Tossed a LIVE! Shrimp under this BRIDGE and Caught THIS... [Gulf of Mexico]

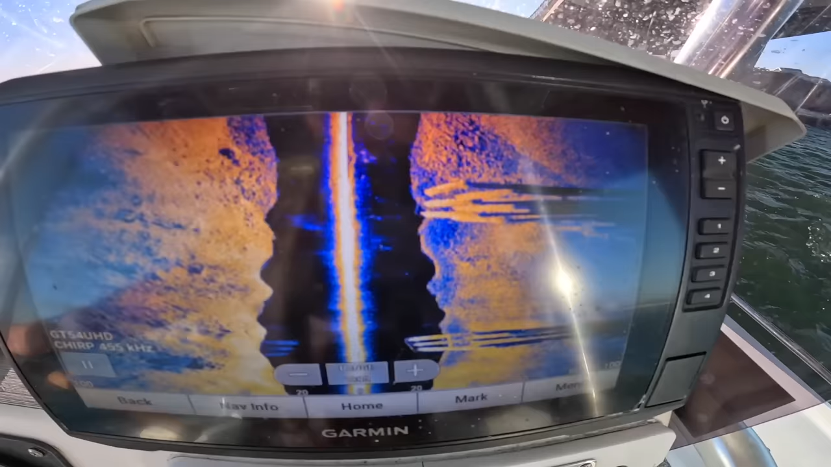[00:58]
side scan is pretty cool you can see the bridge pylons next to me now when fishing under the bridge